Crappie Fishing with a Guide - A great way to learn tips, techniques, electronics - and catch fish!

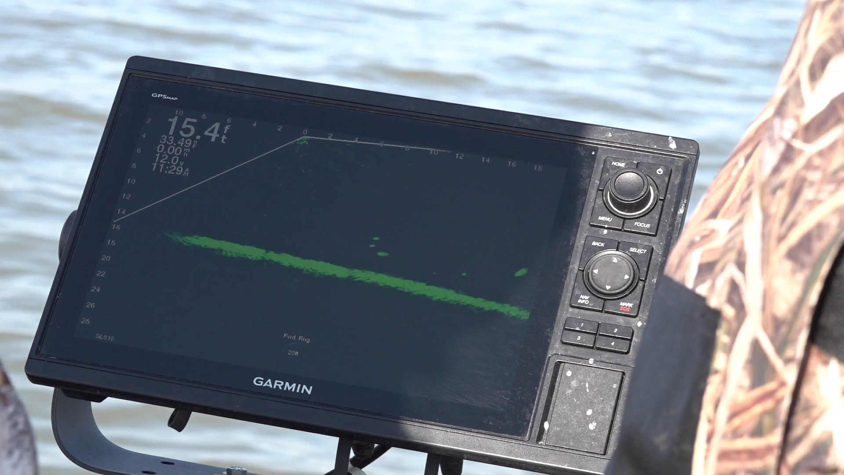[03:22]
On screen: depth 15.4 ft
see how that fish just pushed away when you got close so we'll just move on to that next fish down with it right there go right with it a little bit perfect don't move a muscle
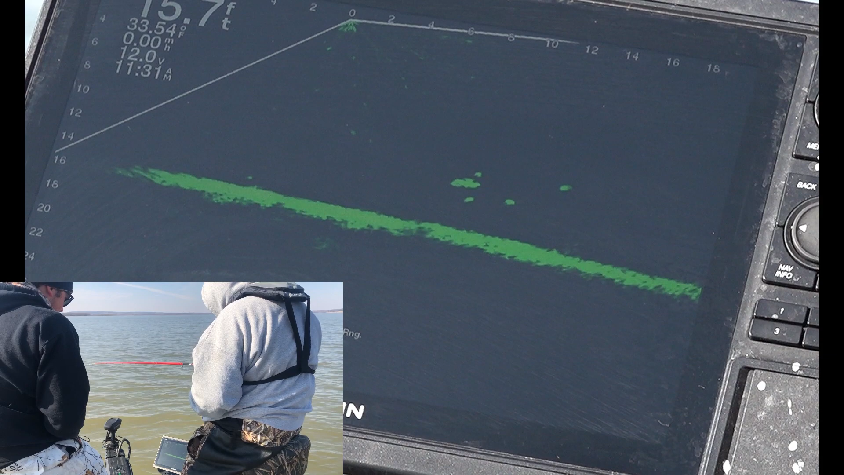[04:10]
down just a little bit right there go right for me perfect you going yep right there he just acting finicky like the others there you go go down a hair right there perfect
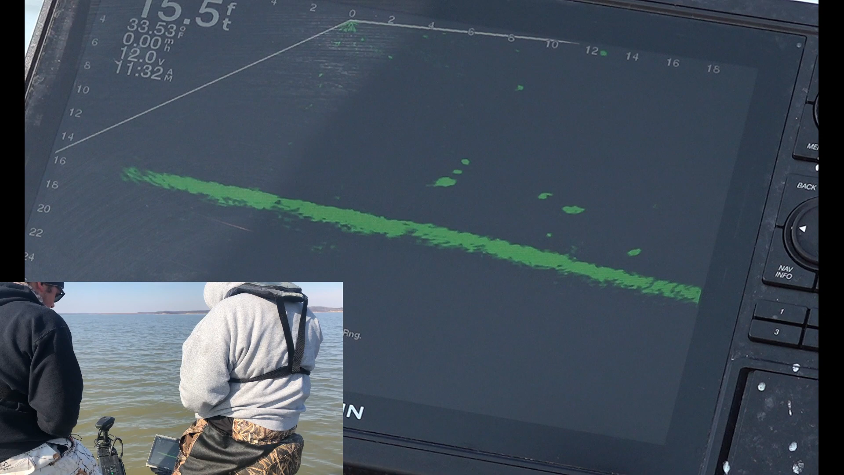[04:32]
here he comes start slow slower slower yank there you got him bring him over here to the right that should be a good fish real thumb yep keep on bringing him
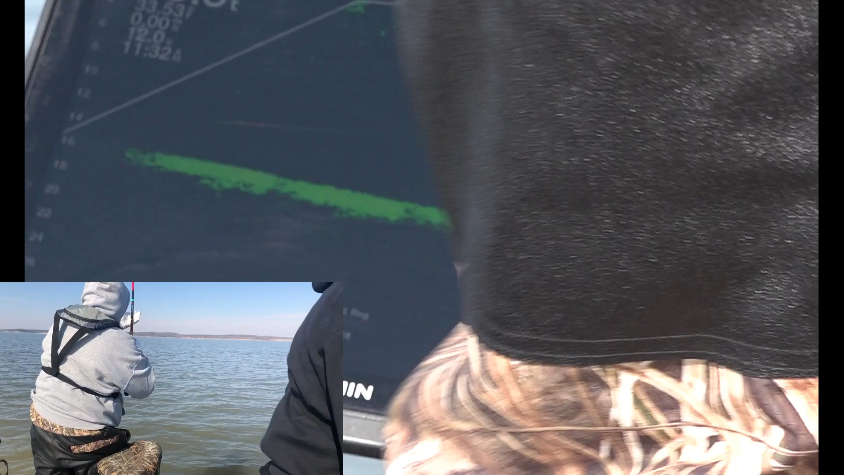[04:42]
look at you perfect it's a nice fish man
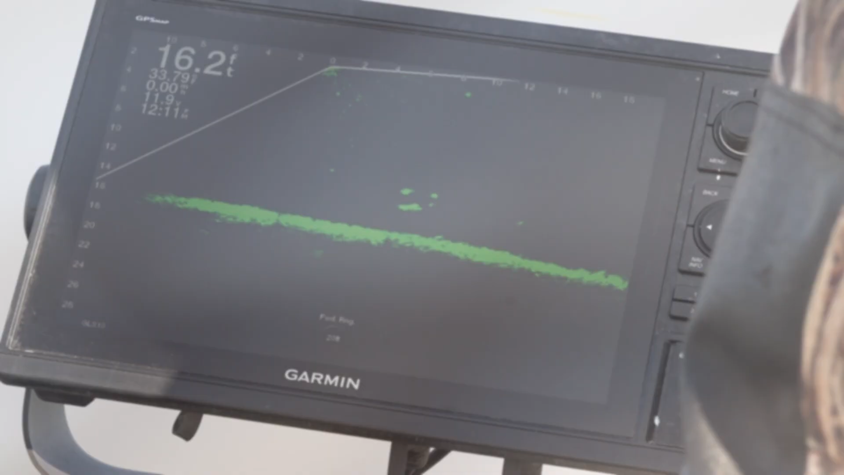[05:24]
On screen: depth 16.2 ft
the lip he ought to see us any second that little one's gonna come in and run it no come left a hair right there
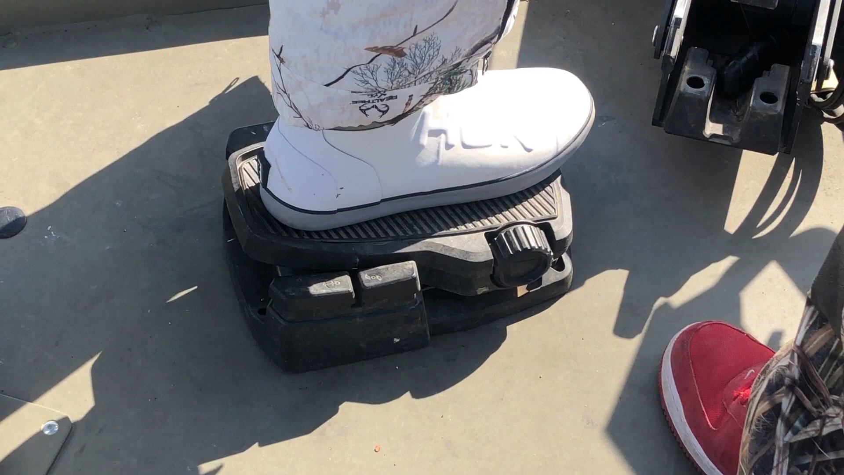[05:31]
there there
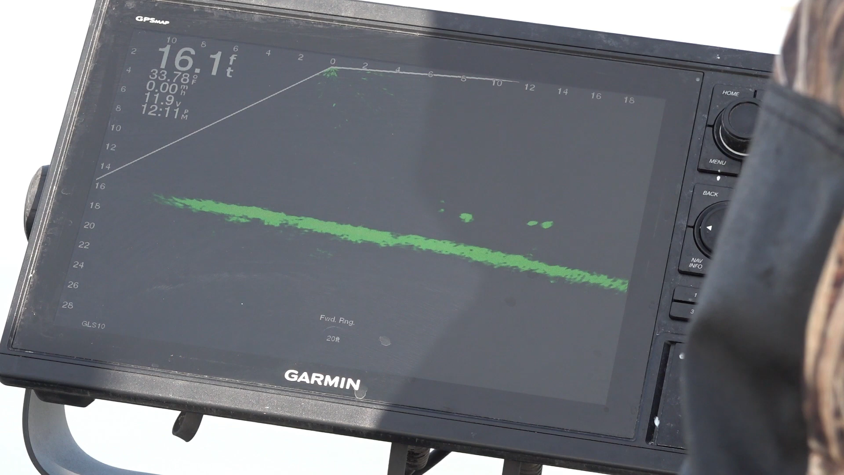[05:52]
On screen: depth 16.1 ft
there he sure moved but he didn't come in did he come right there you go come up a hair come up a hair right there down an inch perfect